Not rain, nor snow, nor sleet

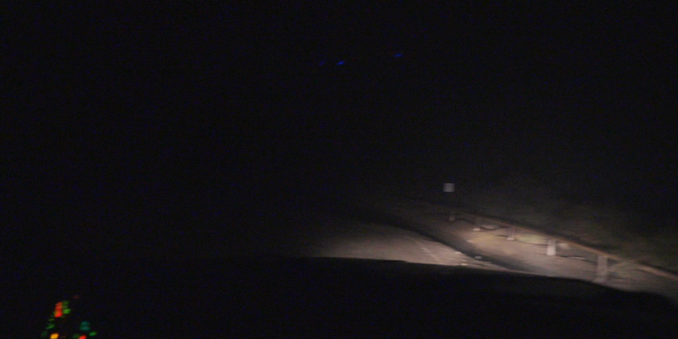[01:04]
Creepy of like, all of a sudden there is somebody standing in the road. Yeah, no thank you. Quick! Let's go! Let's go! Let's go! Quick! Quick!